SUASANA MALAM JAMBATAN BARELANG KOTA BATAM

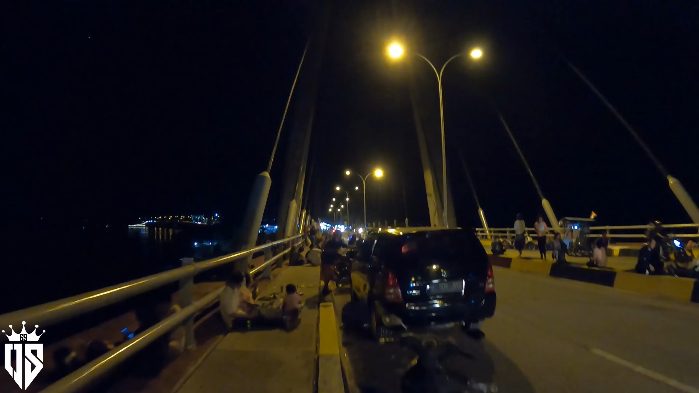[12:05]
Di sini kita boleh lihat banyak orang pacaran ya, kiri kanan banyak pacaran.